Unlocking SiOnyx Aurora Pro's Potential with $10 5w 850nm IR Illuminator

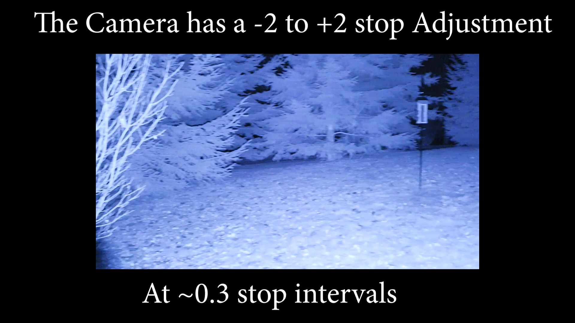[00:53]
So, just a note on using the exposure control, because there's no real true manual control in the video mode,
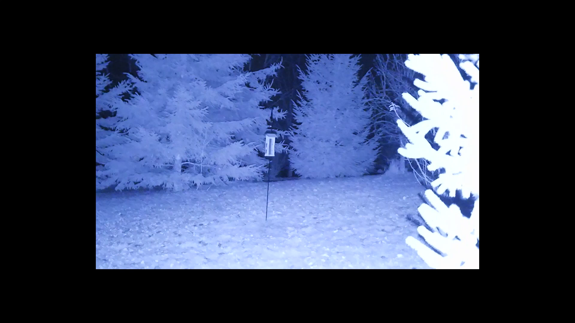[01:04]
unlike the photography mode where you can actually change the shutter, and I guess it adjusts for the ISO, but, yeah.